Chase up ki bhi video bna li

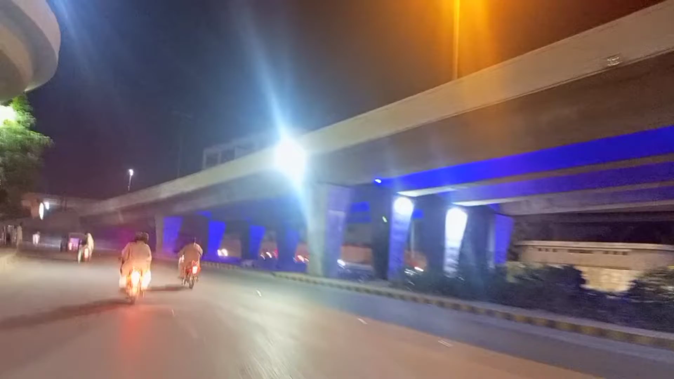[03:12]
ویڈیو بنانی تھی آگے ایک سامنے چوک آتا ہے ابھی ایدگاہ کی طرف نو نمبر سے جو ایدگاہ کی طرف روڈ جاتا ہے اسی روڈ
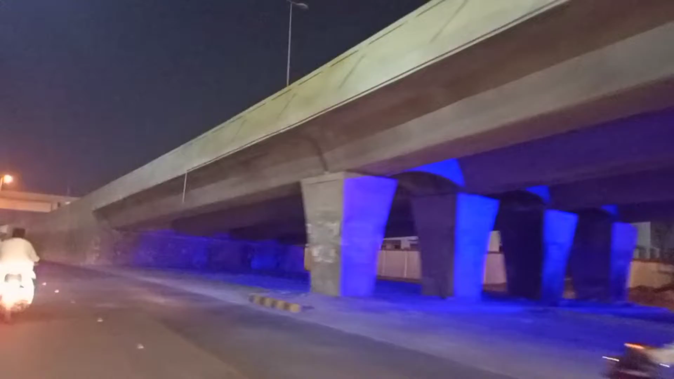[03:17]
پہ مطلب بلکل روڈ کے درمیان میں ہی ہے جو افیسر کلو نہیں جاتی ہے وہاں پہ اور ادھر سے رائٹ سائی پہ ایک سامساباد بھی وہاں پہ روڈ نکلتا ہے کم آراباس شہید چوک وہ چوک ویسے تو بہت پیارا لگتے رہے تھے رات کے ٹائم وہاں پہ لائٹنگ اتنی ہوئی ہوئی ہے کہ وزید پیارا لگنے لگ جاتا
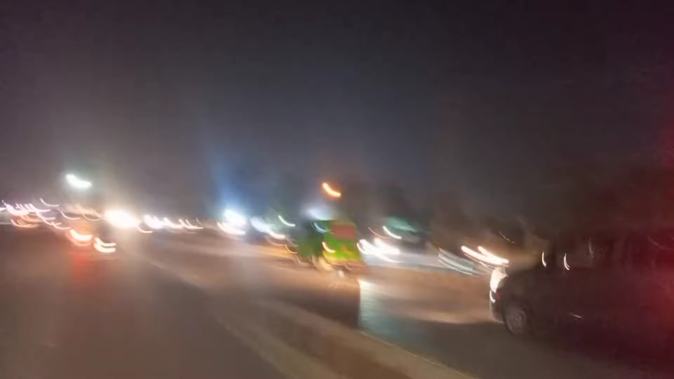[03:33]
ہے یہاں سے اس لئے میں نے تھوڑی سی ویڈیو بھگا دی ہے مطلب اس کا ذرا ٹائم شورٹ کر دیا تھا کہ آپ کو زیادہ نہ دیکھنا پڑے کیونکہ یہ جگہ بس نورمالی تھی اس میں کوئی خاص بات نہیں تھی دیکھانے
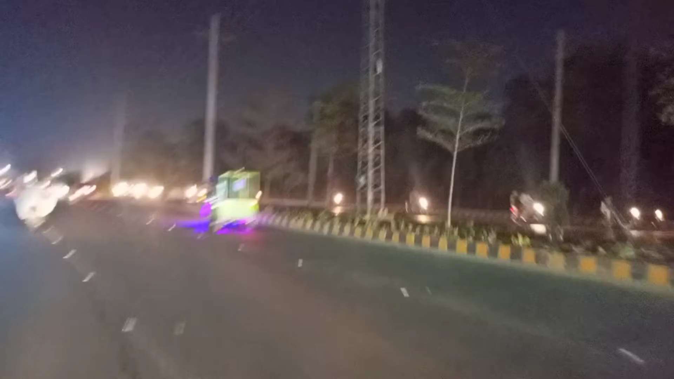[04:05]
سائٹ پہ اور ادھر ہے لیف سائٹ پہ شانگریلا شاہ جہاں گریل ہوتل شاہ جہاں گریل
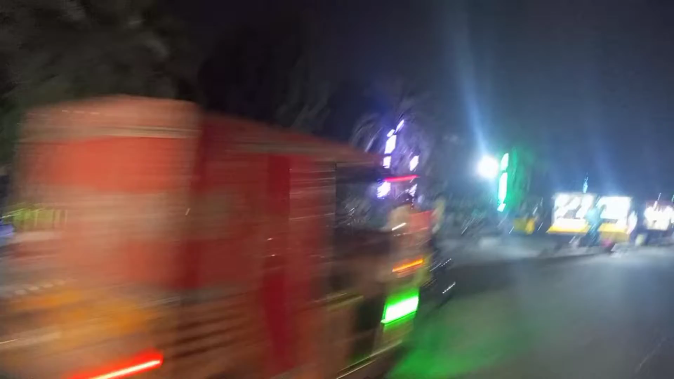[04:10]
ہوتل کے سامنے گراسی پلارٹ ہے رات کے ٹائم یہاں پہ تیکوانڈو کلاسز کی کلاسز ہو رہی ہوتی ہیں